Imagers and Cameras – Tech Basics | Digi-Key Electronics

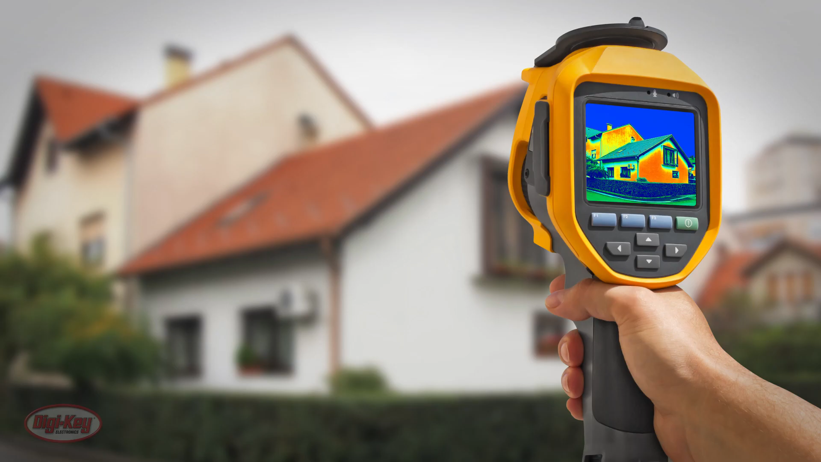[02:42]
And there are thermal imaging cameras, which technically aren't cameras at all, but are really sensors.